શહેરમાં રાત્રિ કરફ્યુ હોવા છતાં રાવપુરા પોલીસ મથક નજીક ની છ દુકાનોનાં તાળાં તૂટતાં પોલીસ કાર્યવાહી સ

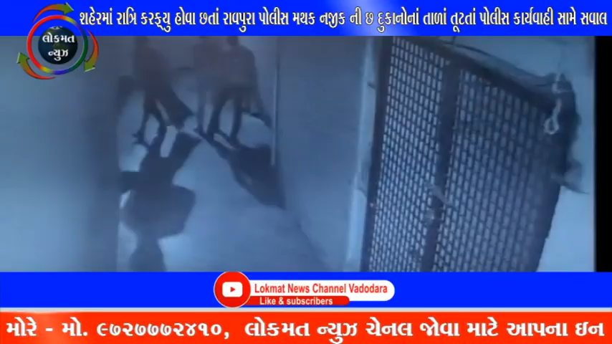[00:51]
धरी छे फरंदू महत्वनी बात एछे कि रावपुरा पोलीस मतक थी 500 मीटर अचलूर छो दुकार ना ताडा